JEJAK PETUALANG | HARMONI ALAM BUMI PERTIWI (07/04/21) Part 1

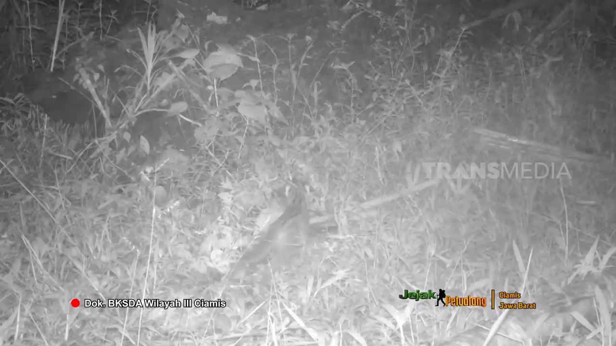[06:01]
Hasil kamera trap yang disebar di beberapa titik lainnya Juga menangkap jenis satwa Seperti musang, babi hutan, tijang, dan hewan lainnya Hewan tersebut potensial menjadi mangsa macan tutul Dengan demikian Dapat dikatakan Kondisi hutan suwaka marga satwa gunung sawal Masih baik untuk habitat macan tutul